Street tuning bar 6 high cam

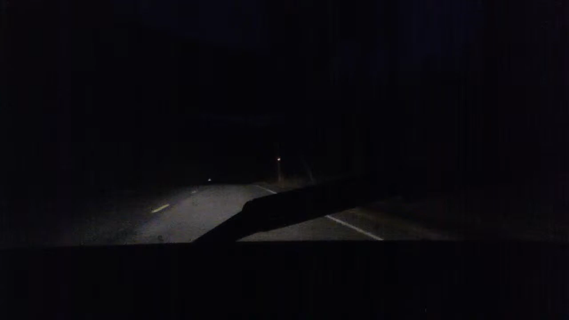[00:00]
Alright. Let's try this again. High beams on for the damn fucking animals.